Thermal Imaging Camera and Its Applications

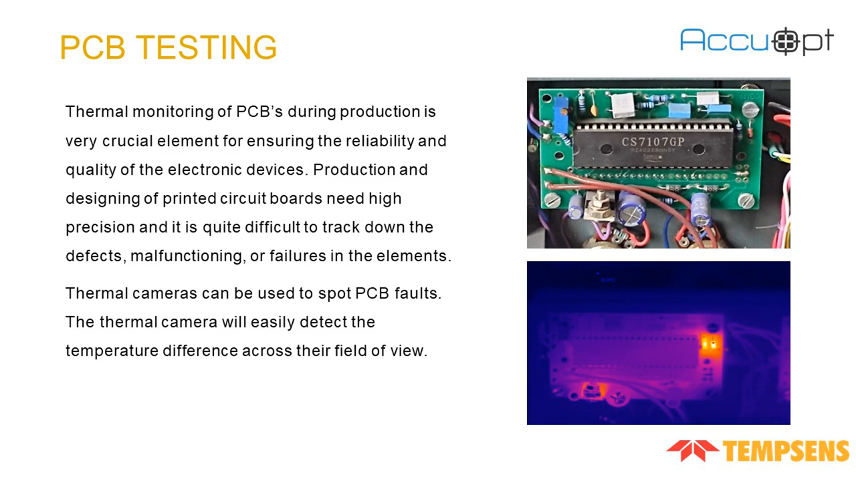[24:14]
Thermal monitoring of PCB testing during production is a very crucial element to ensure the reliability and also the quality of the electronic devices. A thermal camera can be used to spot PCB faults and it will easily detect the temperature difference across their field of view. Let us move towards the early fire detection application.
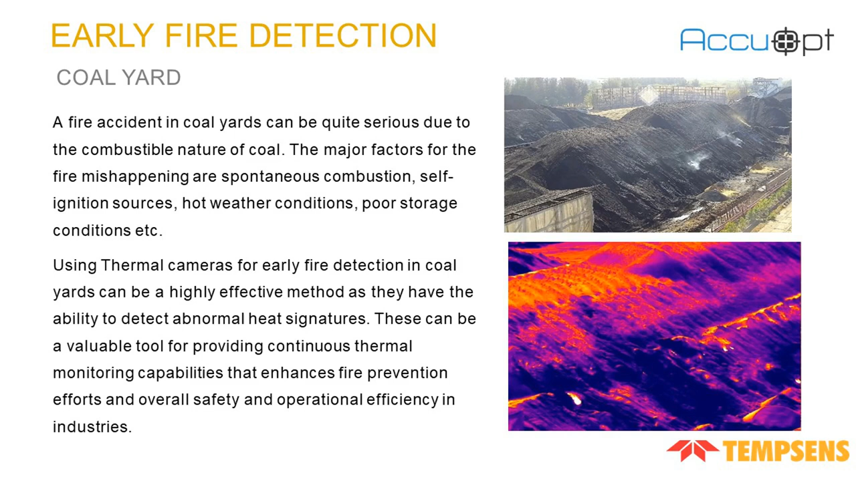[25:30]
Using thermal cameras for early fire detection can be a very highly effective method as they have the ability to detect abnormal heat signatures. Once the heat is as we can detect early fire, we can provide fire prevention efforts and overall safety and operational efficiency in industry. This is a typical layout for early fire detection.
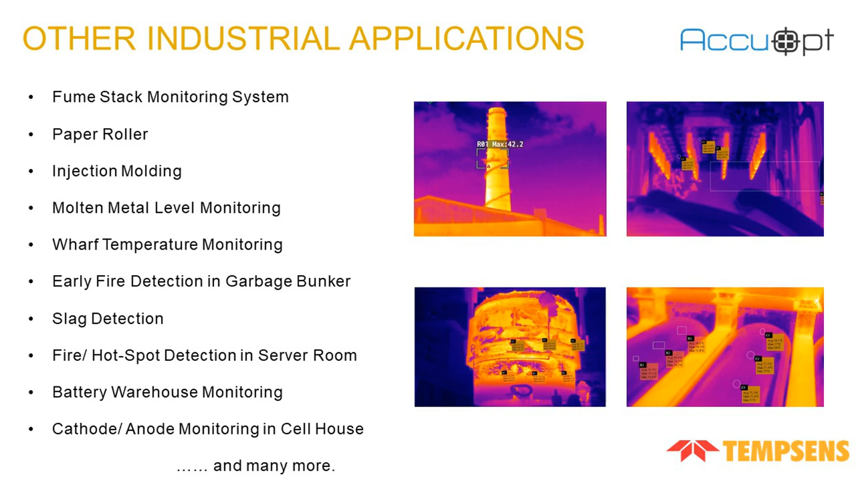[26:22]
early fire detection in garbage bunker also, the slag detection, fire or hotspot detection in server room, battery warehouse monitoring, cathode or anode monitoring in cell house and many more applications from our site.